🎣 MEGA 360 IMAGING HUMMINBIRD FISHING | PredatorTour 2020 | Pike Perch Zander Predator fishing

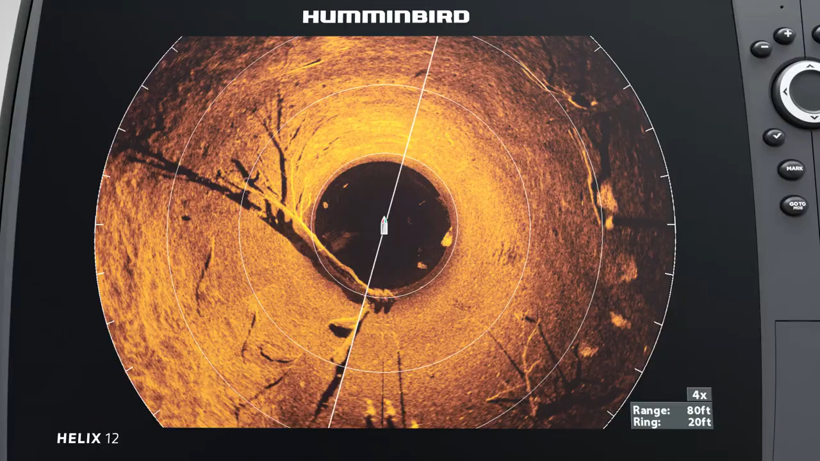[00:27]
showing you incredible images of structure, vegetation, bait fish, and individual fish.
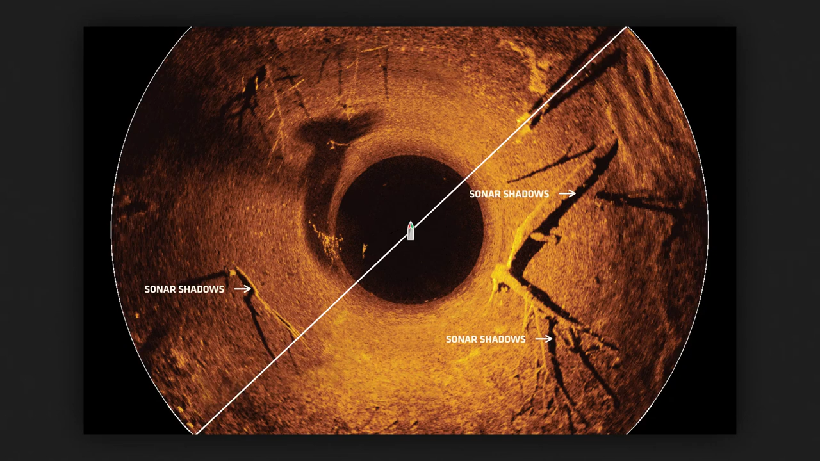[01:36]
Imagine your sonar beam as a flashlight.